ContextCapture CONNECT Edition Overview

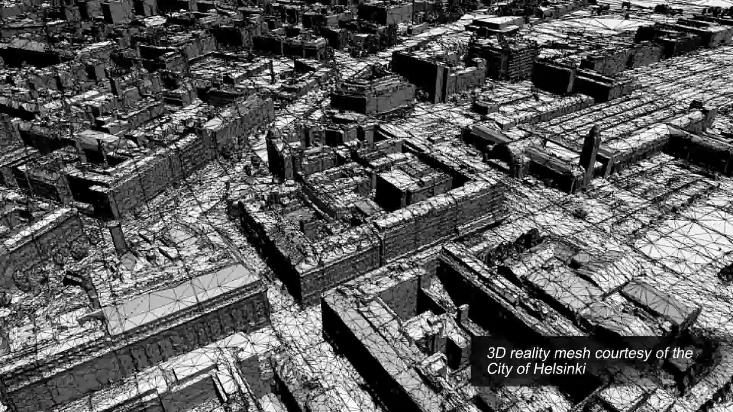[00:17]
and or point clouds to provide real-world context
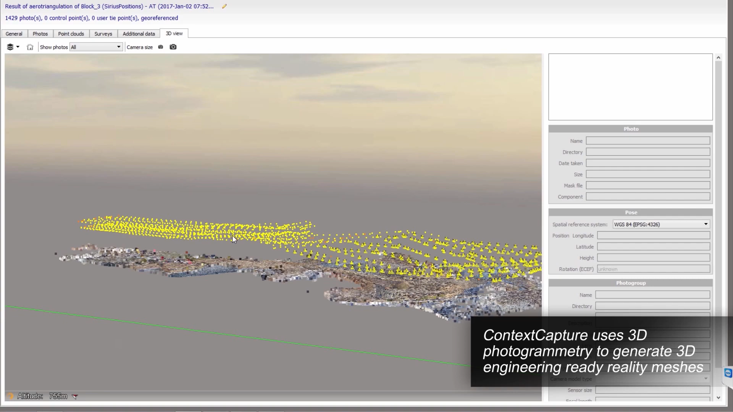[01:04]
3D reconstruction, texture mapping and reconstruction
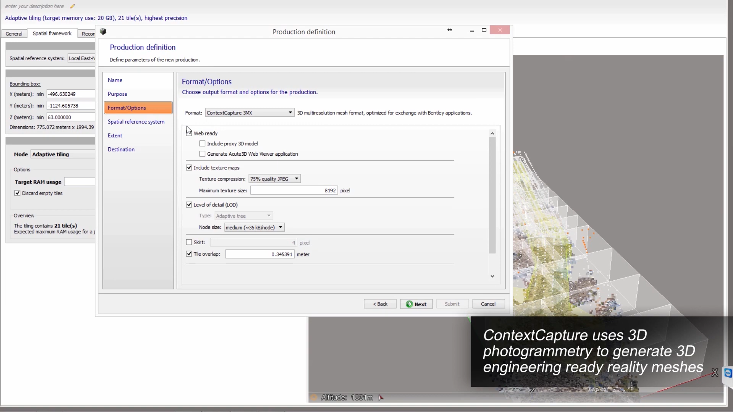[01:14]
Add LiDAR to your photo acquisition when
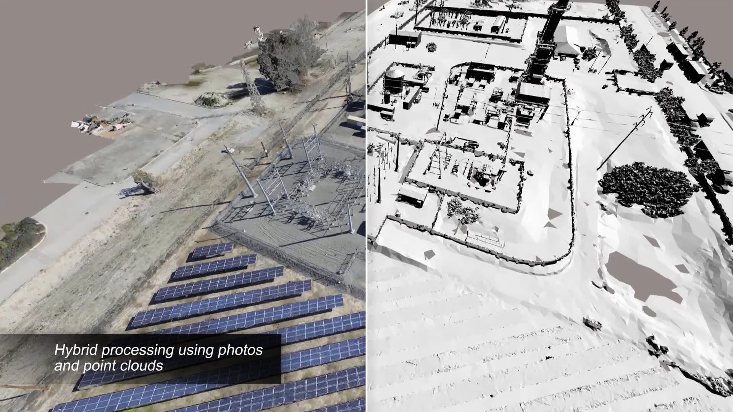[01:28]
Leveraging point clouds results in fine details,
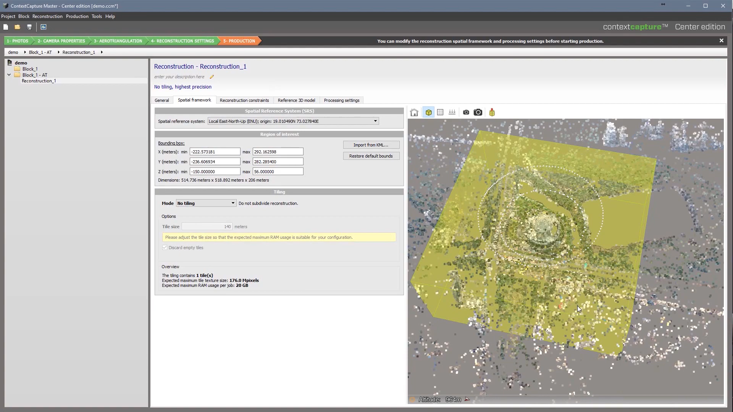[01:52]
You can produce 3D reality meshes on your local machine or upgrade to Context Capture Center to save time by employing scalable computing power to speed production of your 3D models,
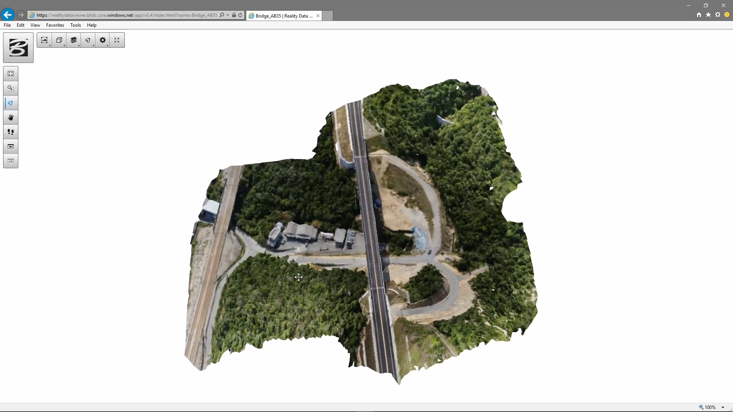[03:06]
you can get high-performance streaming of very large reality meshes through the browser to your desktop or mobile devices.
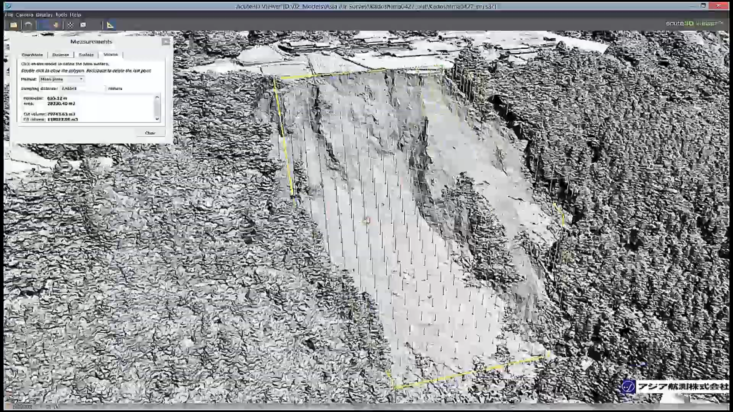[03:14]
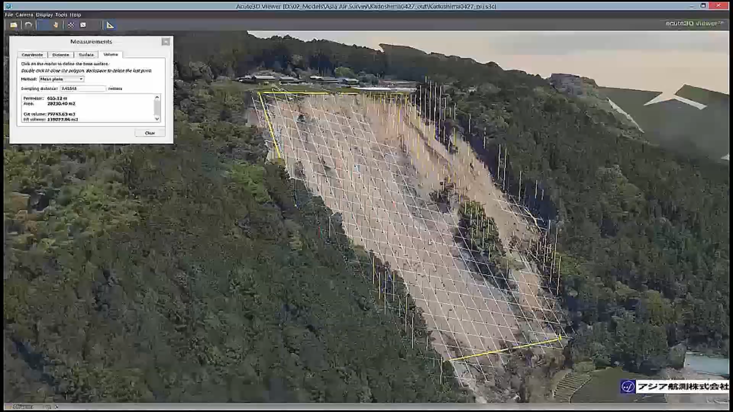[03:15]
With your 3D model, you can accurately measure coordinates,
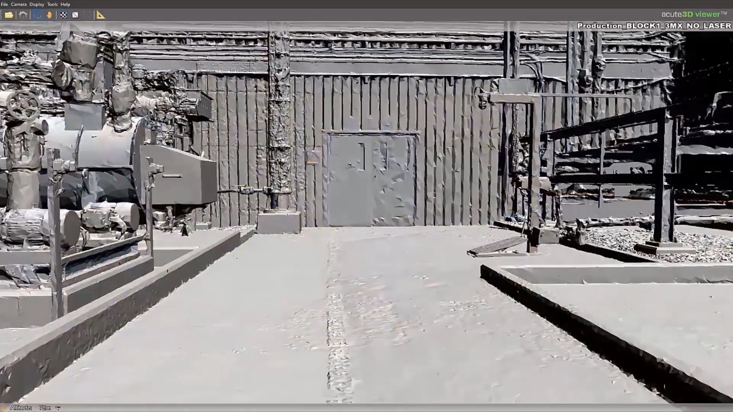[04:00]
In operations, reality meshes can be used to train new staff on existing assets and operating conditions.
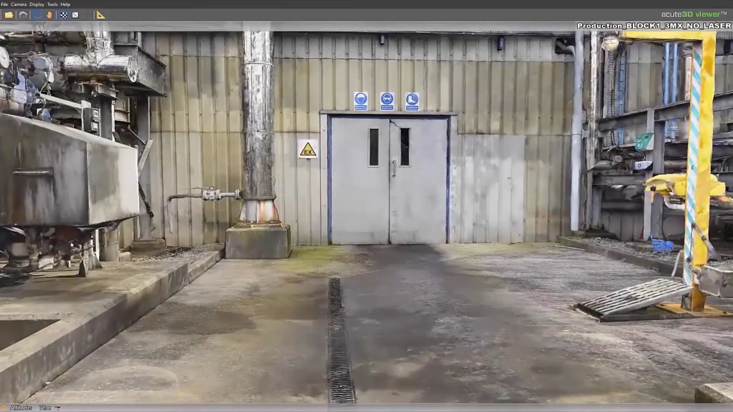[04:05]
These same 3D models can be used for visual operations,
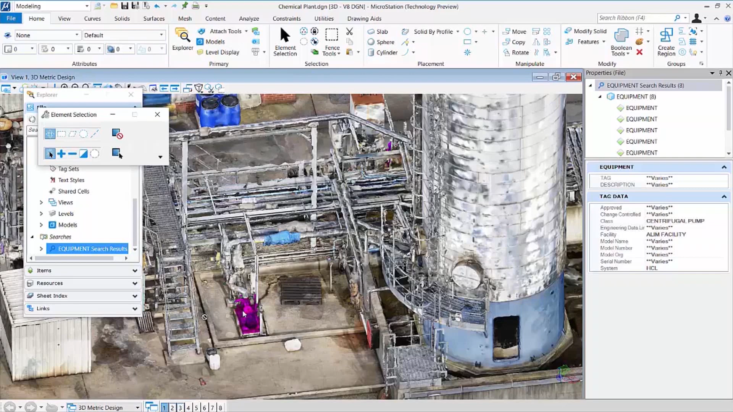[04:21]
to navigate the reality mesh virtually
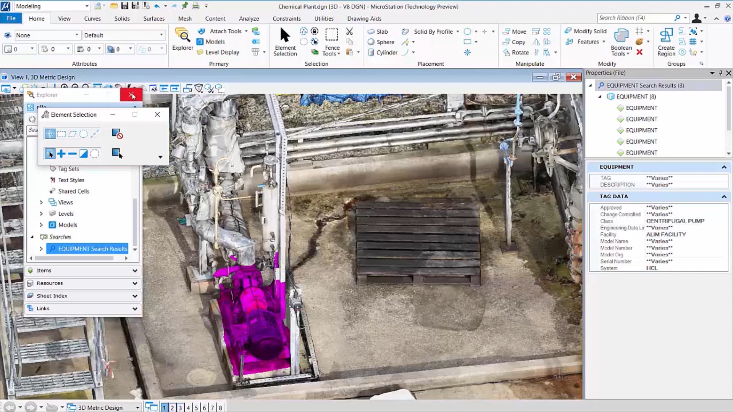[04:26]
and to query the database quickly to find a specific asset.
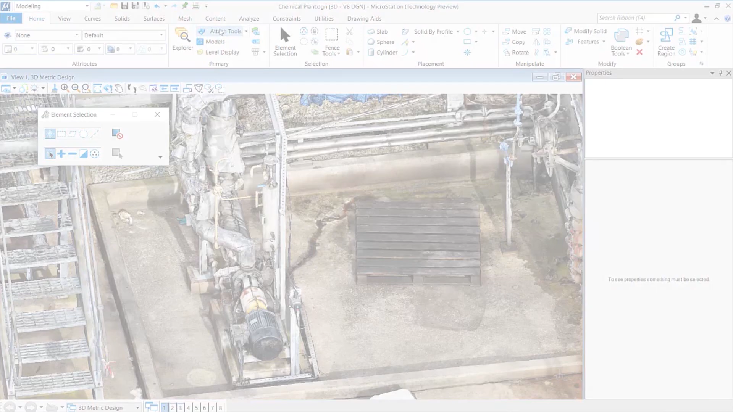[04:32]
Reality meshes can help speed the inspection process and offer higher quality, more repeatable documentation.
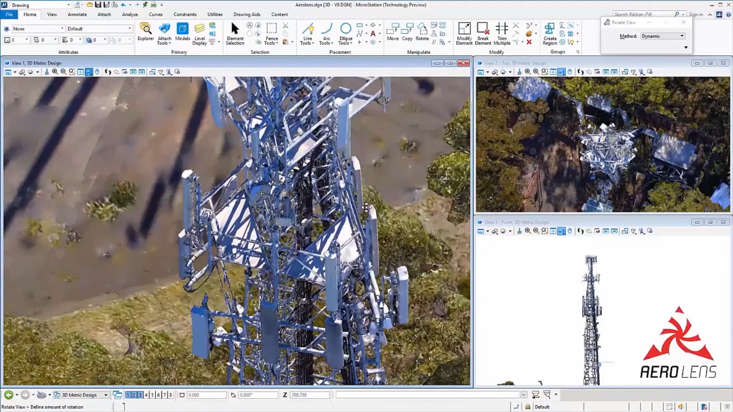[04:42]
Additionally, reality modeling techniques allow for easier access to hard-to-inspect locations.
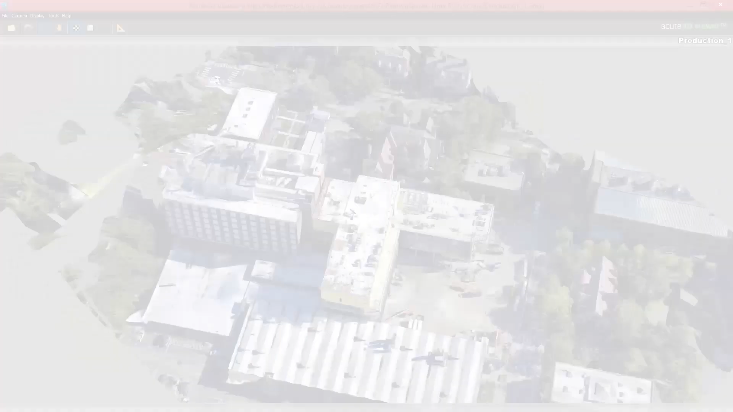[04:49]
Context Capture is the reality modeling solution for
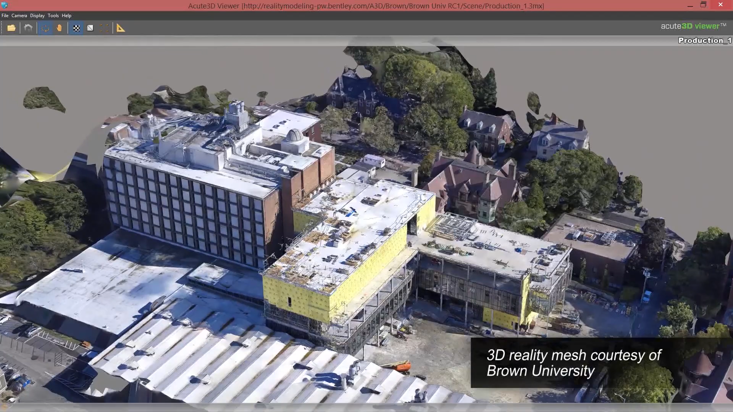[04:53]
creating and sharing highly detailed 3D engineering-ready reality meshes,
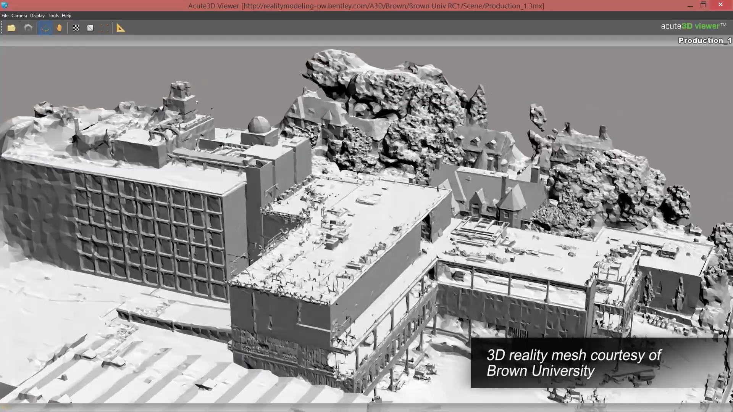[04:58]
to provide precise real-world context that can be applied to all phases of an asset lifecycle.